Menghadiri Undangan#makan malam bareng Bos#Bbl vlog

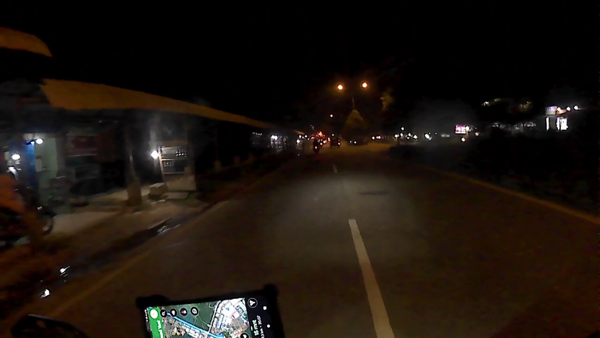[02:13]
cuy Kita sudah nyampe Di Muka Kuning Wow Bener-bener Rame Malam ini cuy Wah
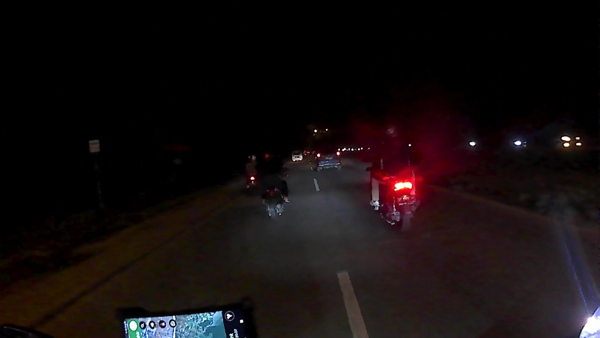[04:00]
Waduh Ini nih Males nih Simpang kabin nih Lampu merahnya gila Lama banget cuy Kejar gak ya Enggak ampun Kejar gak cuy Ayo cuy Belokan cuy Semoga lolos cuy Lampu hijau cuy Ayo Gaskun sitam manis Harus lolos hitam Gaskun
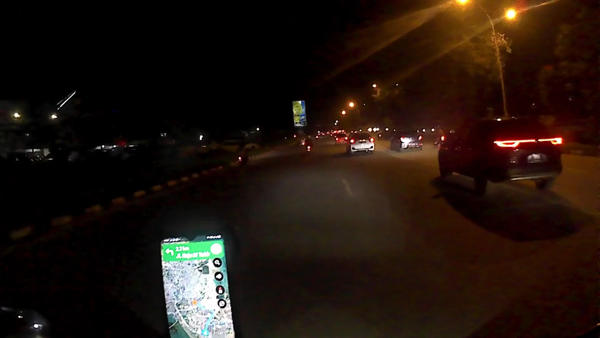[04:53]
Jadi nih Apakah di lampu Merah kali ini Kita akan lolos Atau kejangan nyangkut Akhirnya Kita Sangkut cuy
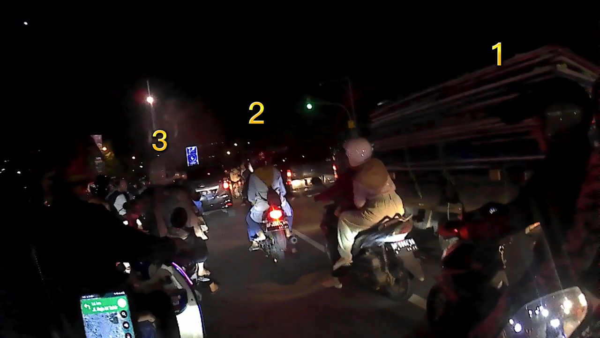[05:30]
cuy Langsung lampu hijau Langsung lampu
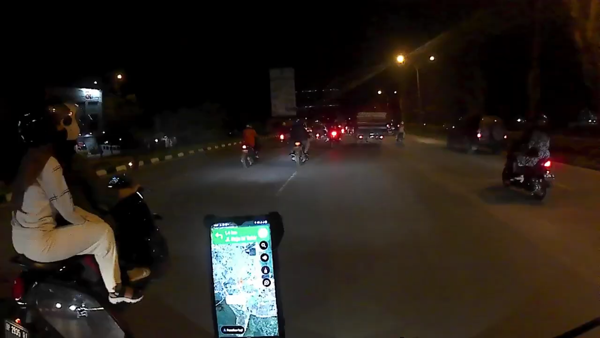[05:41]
hijau Biasa aja bos Bawa Bawa ciwi-ciwi bos Tuh ciwi lu bos Biasa aja dong dudunya bos Gue panas nih bos
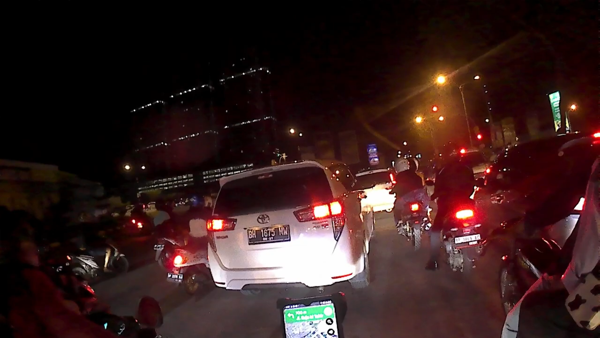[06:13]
Gendong habis cuy Gendong habibu cuy Langsung jalan cuy Langsung jalan cuy Oke cuy Keren cuy Keren cuy King
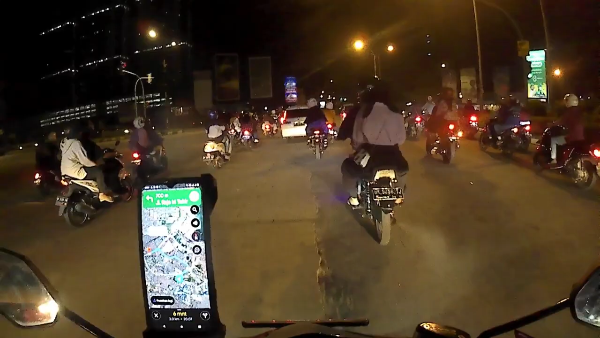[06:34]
Kita coba Oh berarti di depan langsung belok kiri ya Kita ambil kiri cuy Biar aman cuy Nih